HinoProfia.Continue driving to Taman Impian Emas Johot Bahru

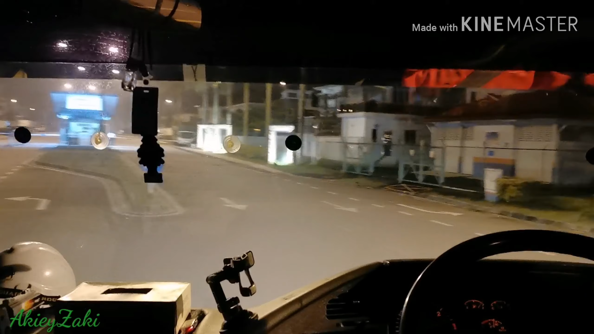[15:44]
Jalan Seri Impian ni. Seri Impian tu. Di sini je nama Impian. Ya, aku fobia aku lah kabel-kabel ni.